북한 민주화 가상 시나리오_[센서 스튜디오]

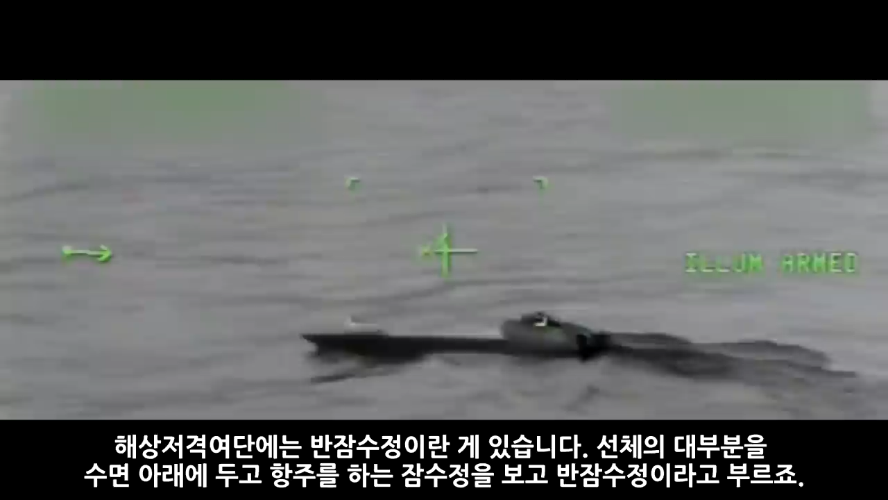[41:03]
선체의 대부분을 수면 아래에 두고 항주라는 잠수정을 보고 반잠수정이라고 부르죠.
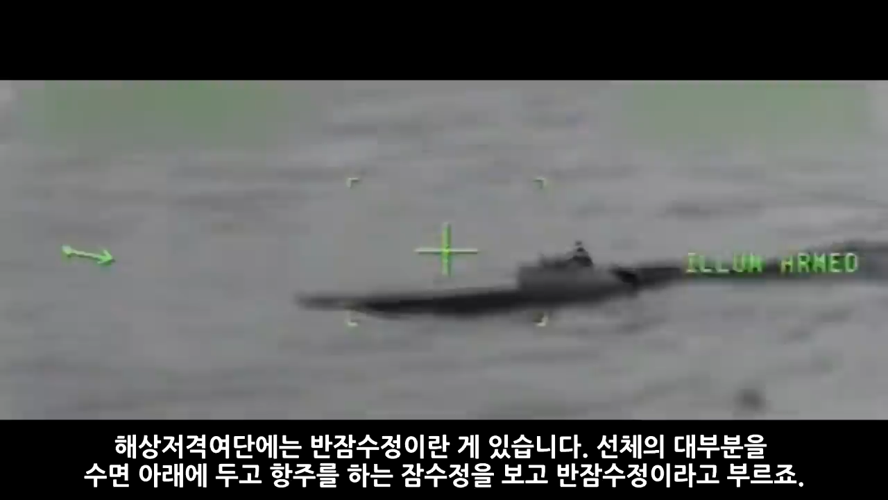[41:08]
이름도 이름인지라 완전한 잠항은 불가능하지만 상당한 은밀성을 갖췄기 때문에 연안 침투 작전에 자주 사용되곤 합니다.